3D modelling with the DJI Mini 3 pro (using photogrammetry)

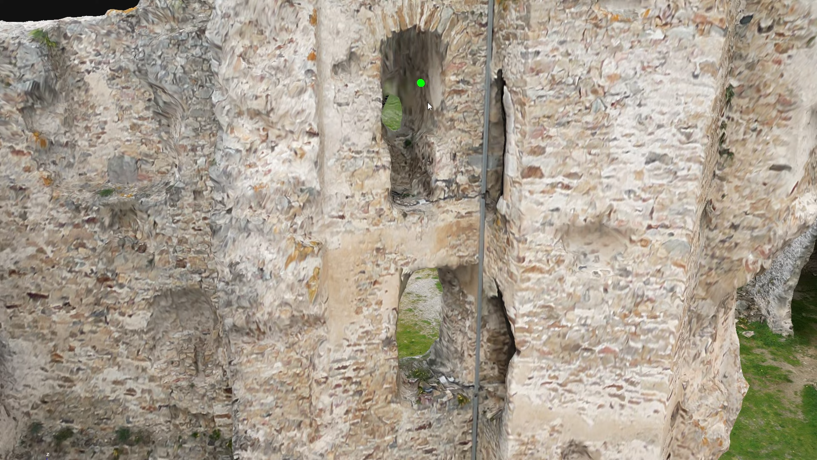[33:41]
Here we can see that the window has been resolved partially. We do have some
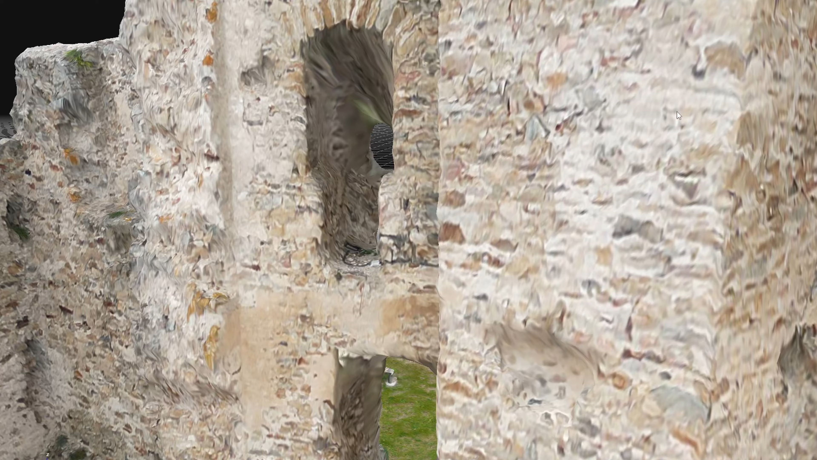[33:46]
artifacts here and the texture is all stretched because
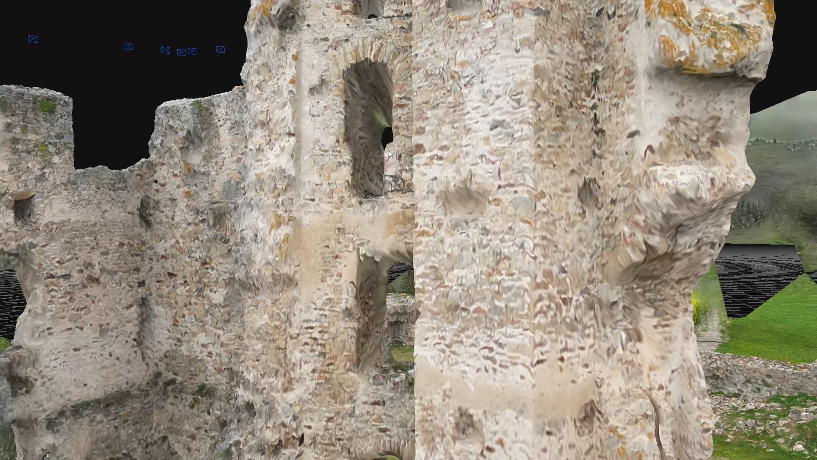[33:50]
we didn't really get any good data here.
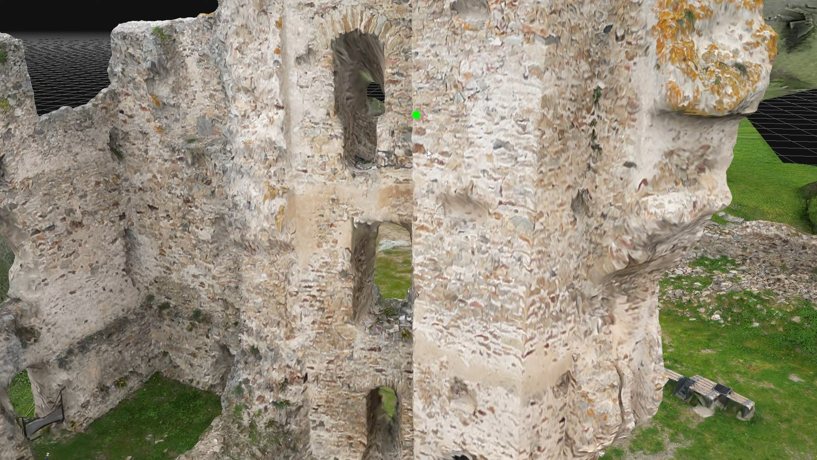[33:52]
You know, the pictures we're taking from that angle. So from that angle, it looks okay.
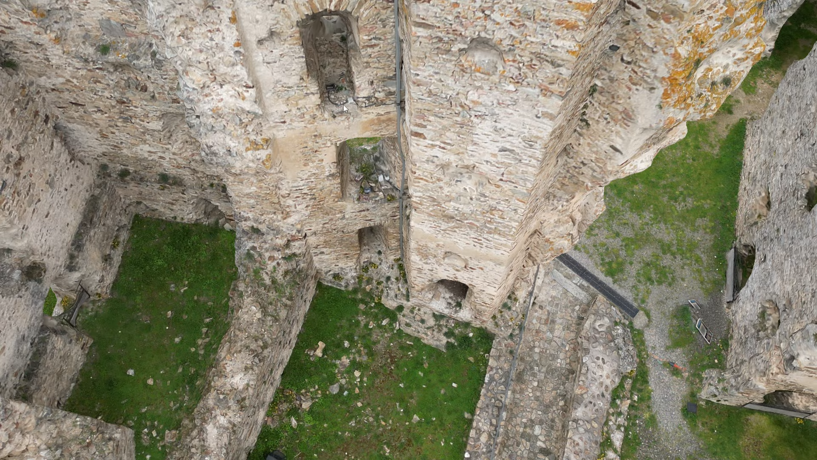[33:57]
But obviously from here, it doesn't look as good. Same thing happens here at the bottom of the tower.
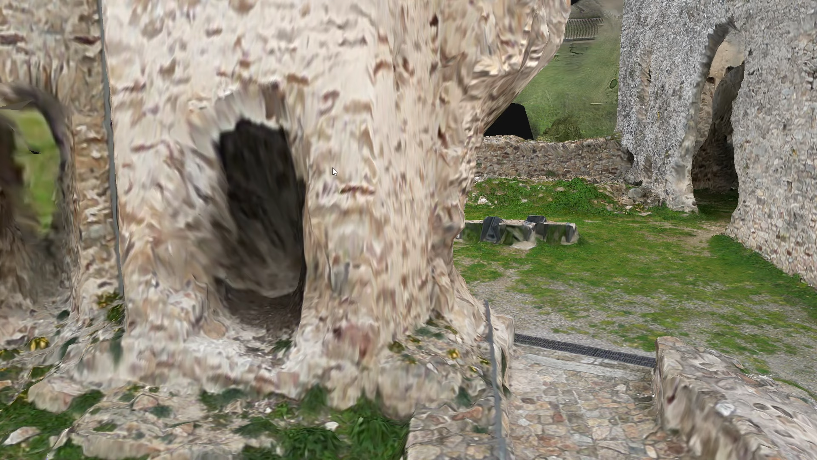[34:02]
We can see that from above, this looks good. This doesn't look as good.
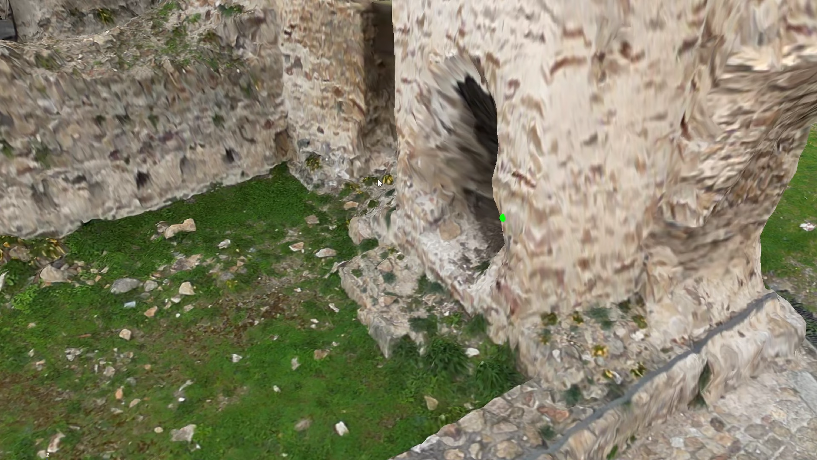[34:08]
But it's going to be the same in Meshroom. It's going to be the same in any photogrammetry software.
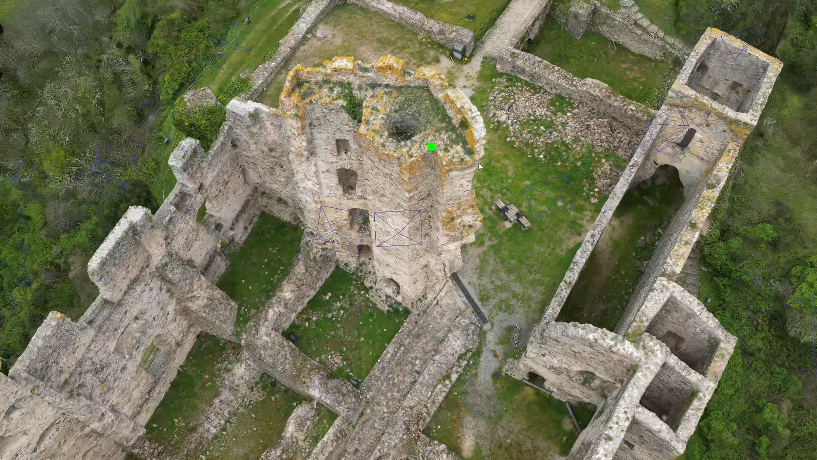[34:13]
This is more to do with the technique, the capture technique, rather than the software used.
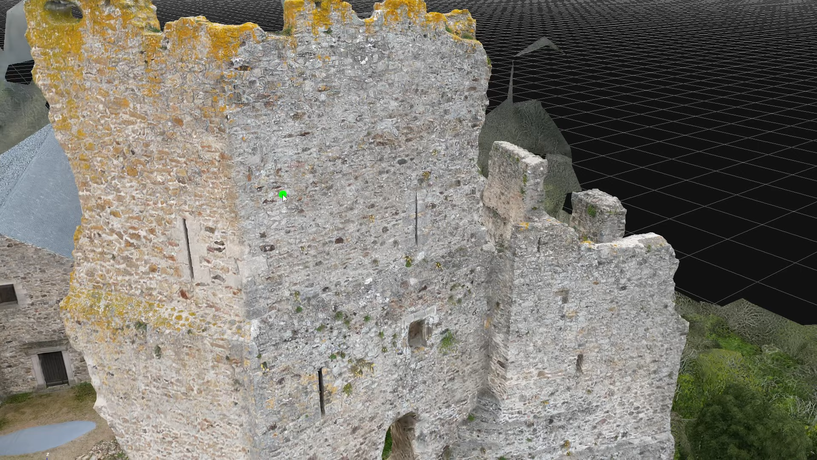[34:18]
Now here as well, I really like this tower. I like the shape of it. It also looks pretty good.
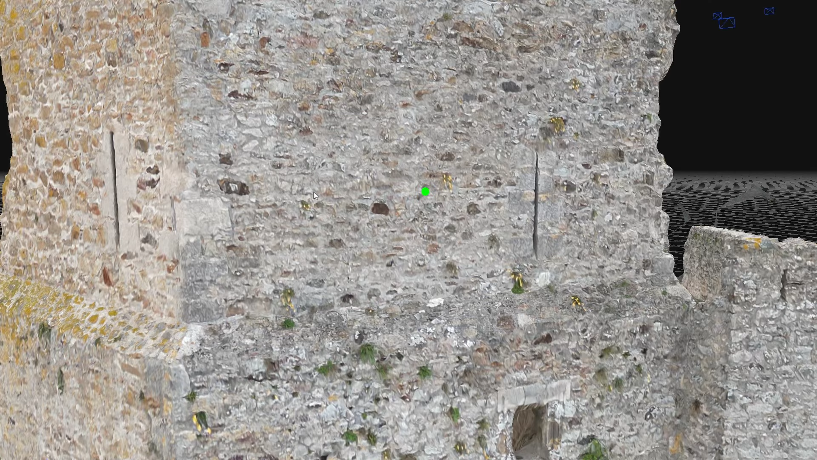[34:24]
Of course, if you zoom in way too close, everything is going to be blurry.
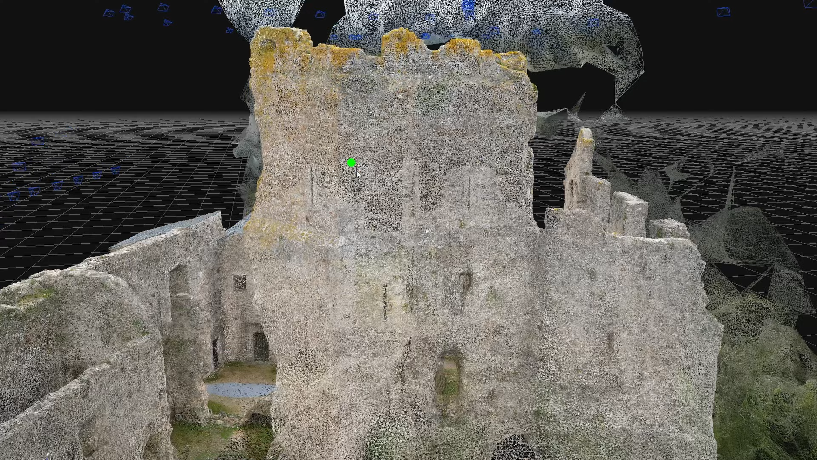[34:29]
But globally, it's a very dense mesh overall for all the parts of the castle.
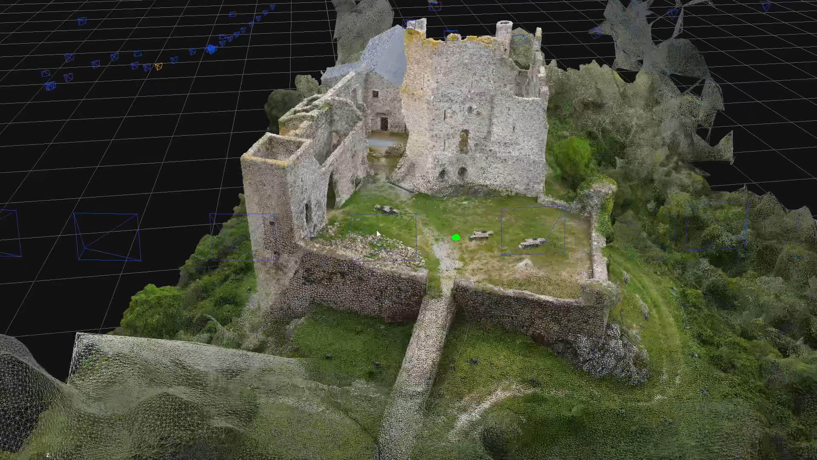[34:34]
Even here, the ground, the surrounding walls, even the trees got resolved really well.
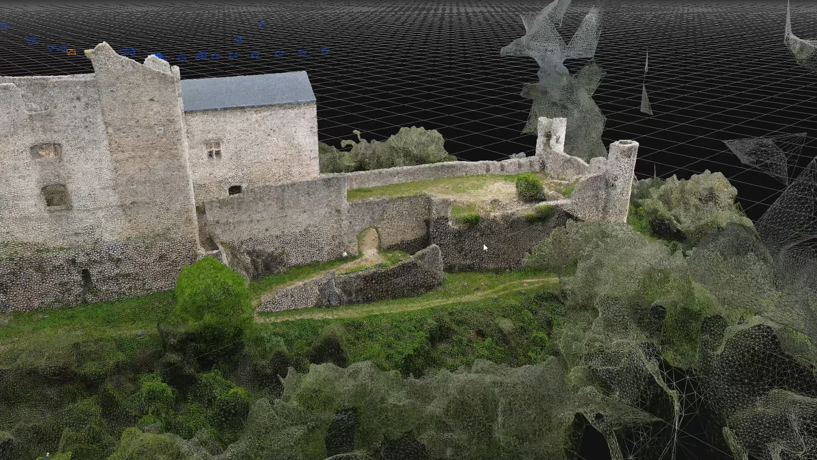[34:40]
Trees are typically very hard to do in photogrammetry. It never looks good.
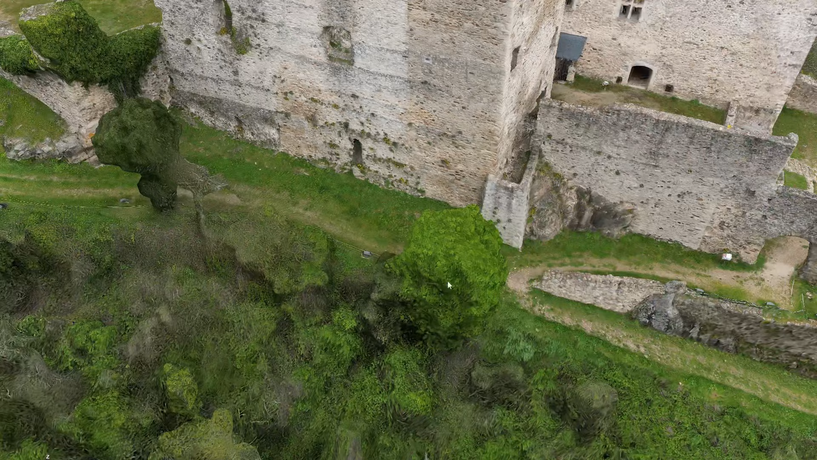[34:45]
Like a tree in photogrammetry never looks good. It always looks like a little blob. But this I think is acceptable for some visualization.
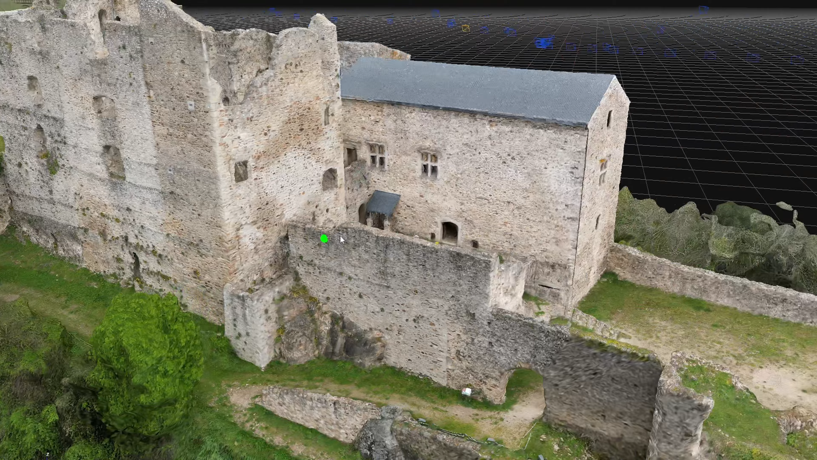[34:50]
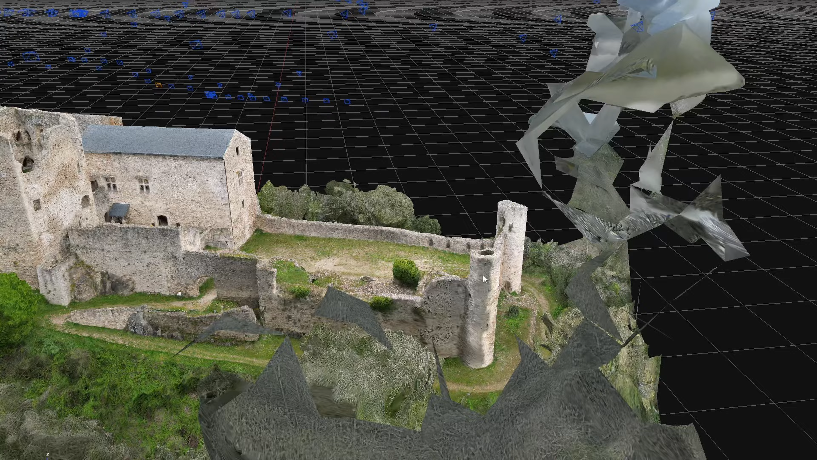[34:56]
And globally, I'd say there's no real bad parts. Maybe this part is slightly lower resolution. But this is because we didn't have many photos here. And the photos were taken from afar.
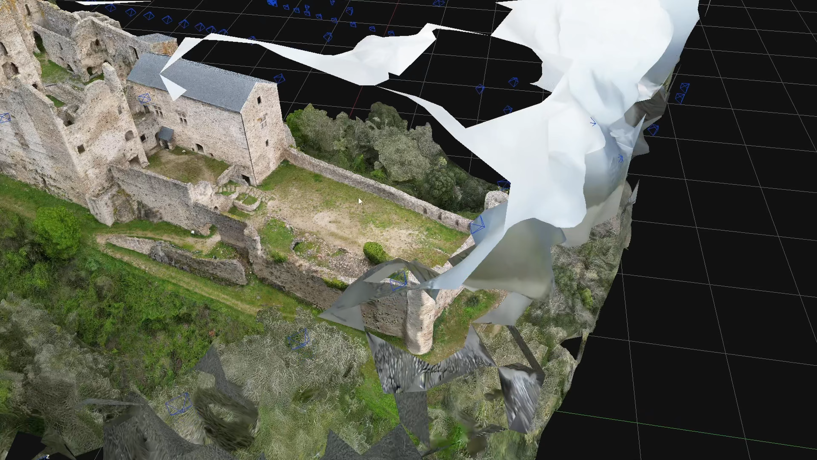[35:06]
So it does explain the lower quality.
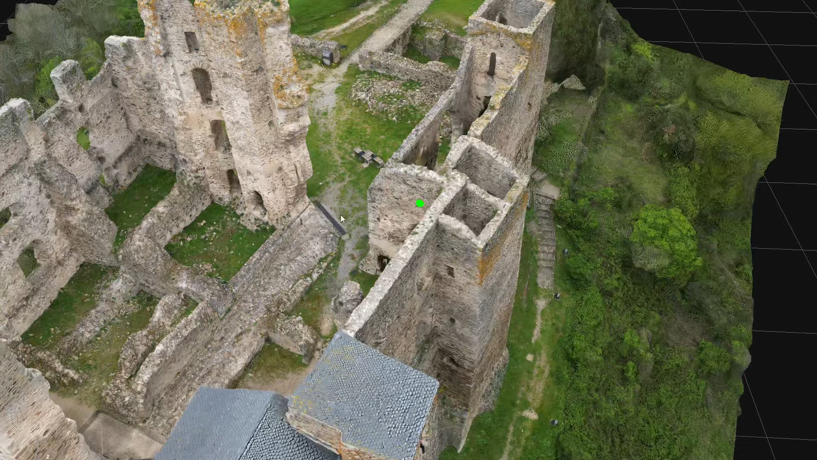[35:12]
Now we're just going to jump into Meshroom and compare the two. And I'm going to put them side by side. So here we have the Meshroom mesh.
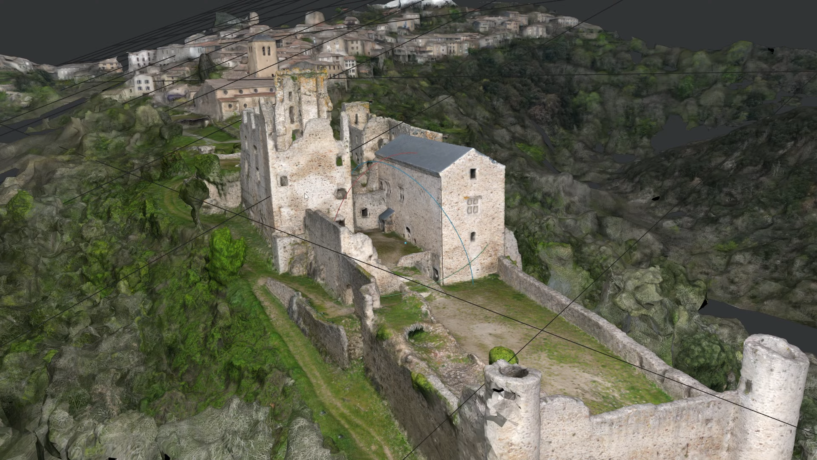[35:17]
So you can tell right away that it's a very good quality as well.
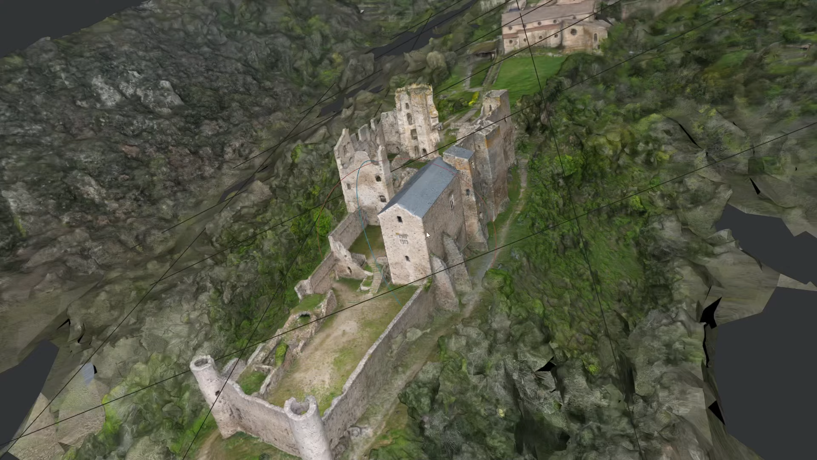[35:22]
You could also tell right away that if I zoom out, you do have indeed the whole valley
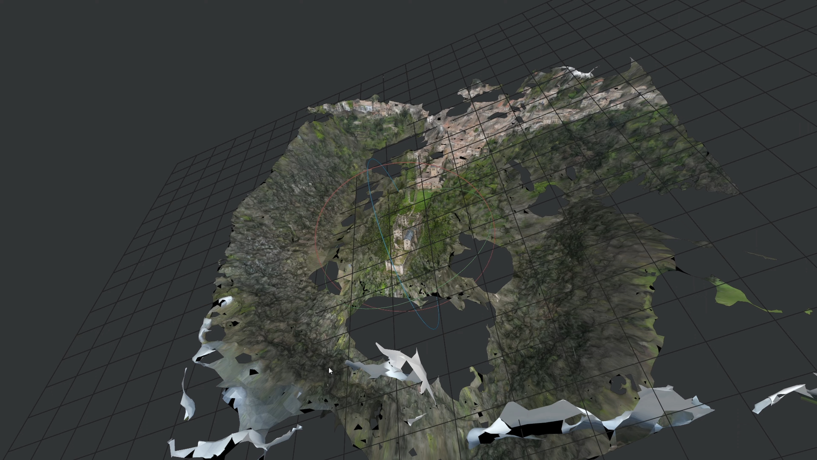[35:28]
and a little bit of the village and the church over there. But let's just not focus on that because this wasn't the purpose. So if we zoom on the same parts as before, I would say globally, it does look very good.